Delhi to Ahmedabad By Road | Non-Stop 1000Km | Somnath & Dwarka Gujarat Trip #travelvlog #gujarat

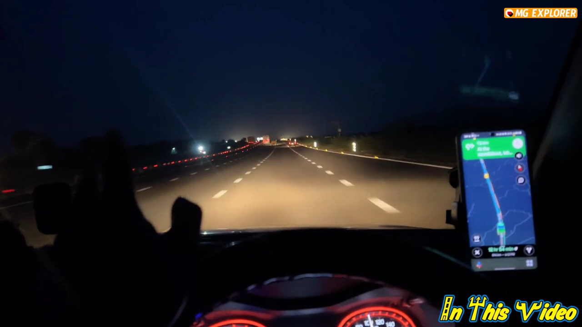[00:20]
और जादा गूमना भी है तो इसलिए हम एक ही दिन में 1000 किलो मेटर खीच रहें सी भाई सही में बहुत बड़ी प्रॉब्लम है
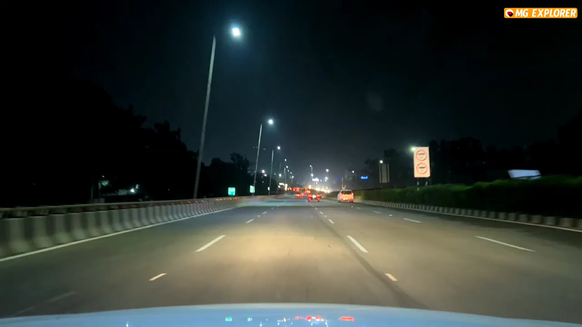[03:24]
अगया भाई अपना पहला डोल आज का सोना
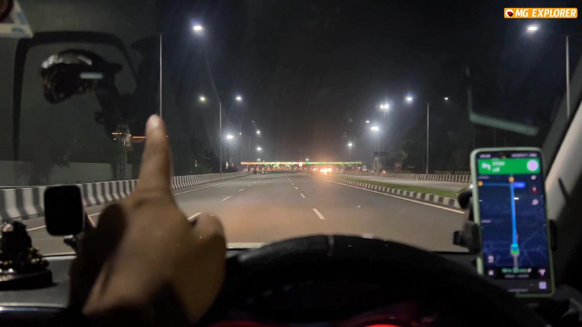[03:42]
वाला इसके बाद डेली मुंबई एक्स्प्रेस वे पे चड़ जाएंगे रोड बहुत जबरदस्त मिलेंगे आज बट भाई डोल भी बहुत जबरदस्त लगने वाला है
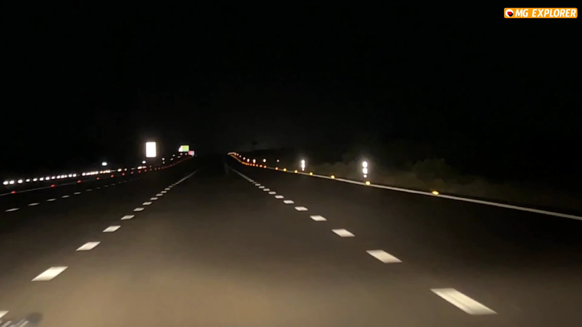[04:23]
स्टीट लाइट से जबरदी नहीं है यह रिफलेक्टर्स होने चाहिए हर रोड पे सीरियसली खासकर नैशनल हाईवेस पर कुछ कुछ जगे हैं बट जादतर रोड पर नहीं है अभी अपने को देखो कोई भी विजिबिलिटी की प्रॉब्लम नहीं है और जो इलेक्टरि की तरफ एक्सिट लेंगे और
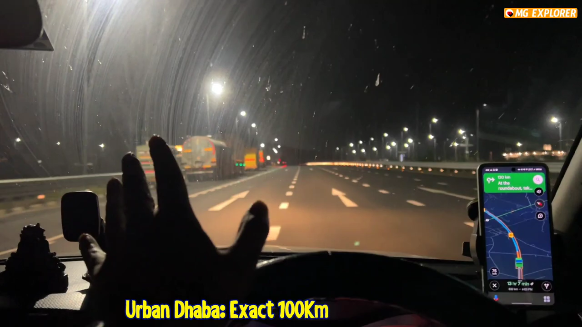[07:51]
तो भाई एक्सप्रेस बेपे और घर से आ गए हैं 140 किलोमेटर और एक्सप्रेस बेपे यह 100 किलोमेटर पर आता है अर्बन धाबा यहां पर एक अपन टॉइलेट ब्रेक ले लेते हैं कुछ